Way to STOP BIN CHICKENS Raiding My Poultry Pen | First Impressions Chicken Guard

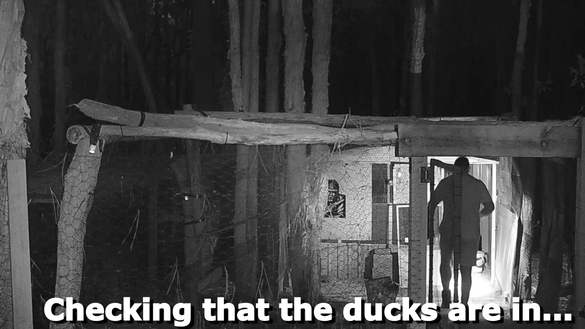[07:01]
The chickens will go back in. The ducks sometimes do, but not always. Maybe mostly. But still, you have to come down and just double check. But the main reason wasn't for that convenience.
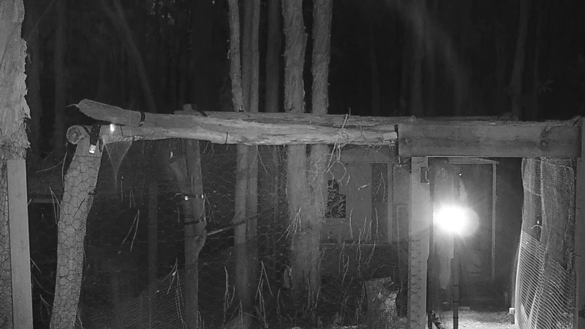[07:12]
The main reason that I wanted to get this door is to stop the bin chickens.